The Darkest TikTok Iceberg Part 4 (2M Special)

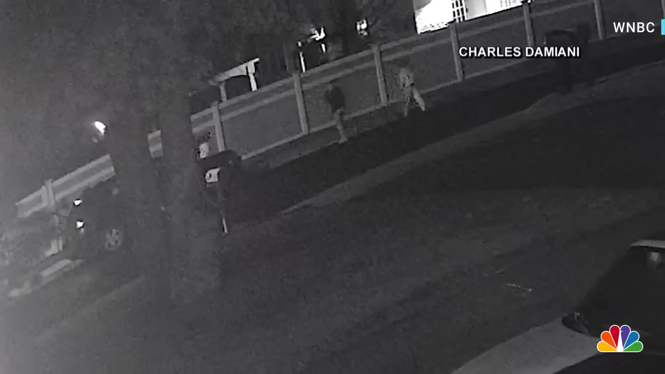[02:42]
security video the video captured the vandalism teens breaking through pvc fencing while recording it it it's called the kool-aid man challenge
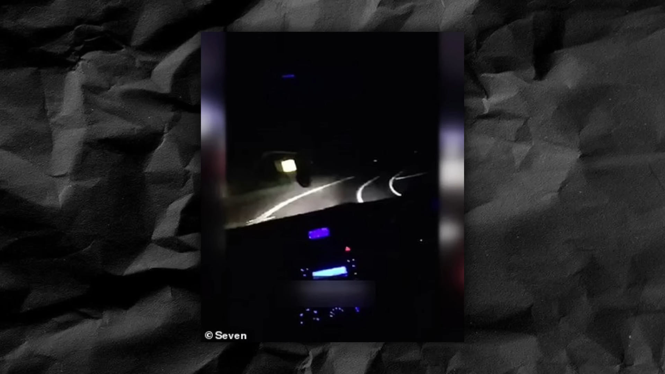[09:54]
she was basically recording herself and her two friends weaving throughout oncoming traffic at about 100 miles per hour so clearly these challenges can be very dangerous also i'm maddie balls shout out to tuv happy 2 mil subs thank you for having me